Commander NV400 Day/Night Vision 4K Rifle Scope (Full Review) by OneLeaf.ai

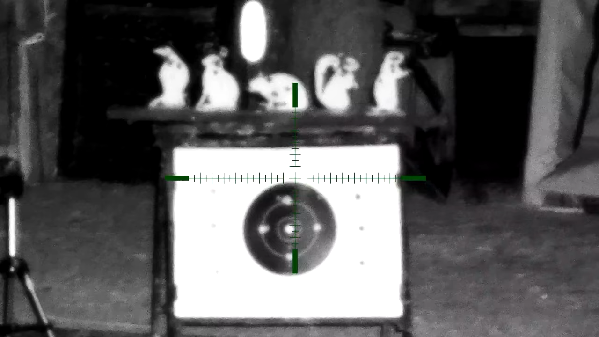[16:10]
right lens cap it will allow you to get the sharpest picture for your conditions
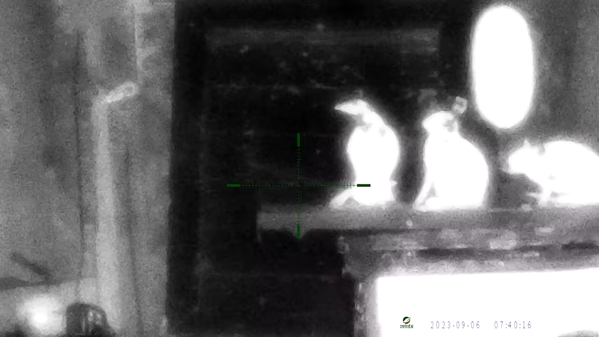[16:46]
uh this is the gun is just impossible to shoot in the dark because i can't even get the pellets in there in the daytime
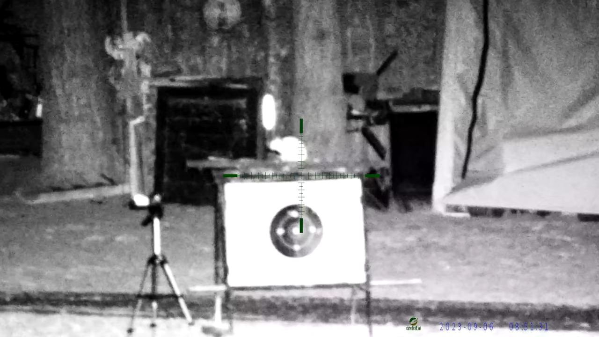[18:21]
but i'm sorry i didn't have more time to play around with this in the middle of the night just a few more things to tell
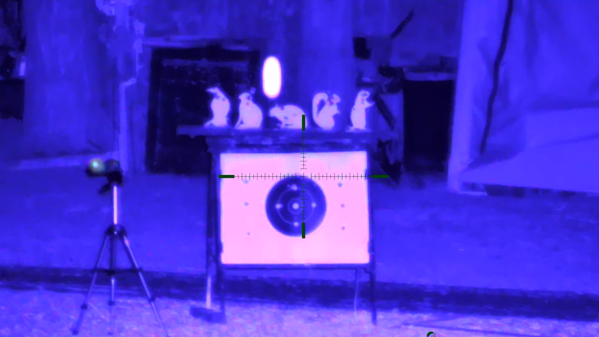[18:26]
you about this if you long press the picture and picture button it'll pop up a little window in the top that will be a magnified version of what you're looking